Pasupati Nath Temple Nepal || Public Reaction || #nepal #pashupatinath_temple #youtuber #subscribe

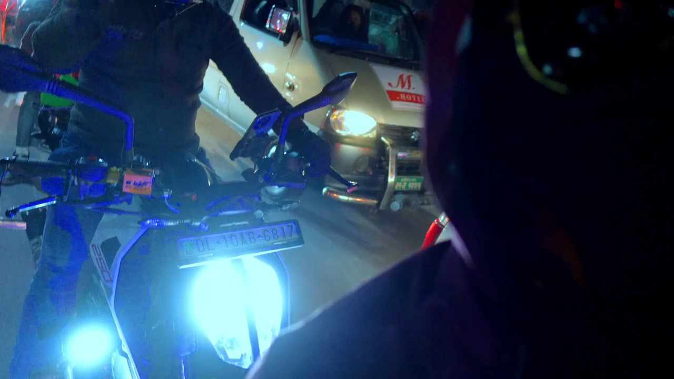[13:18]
टीम पर यह दोबारा से फिर जो है पूरा ट्रैफिक जांब लगाओ यहां से पहा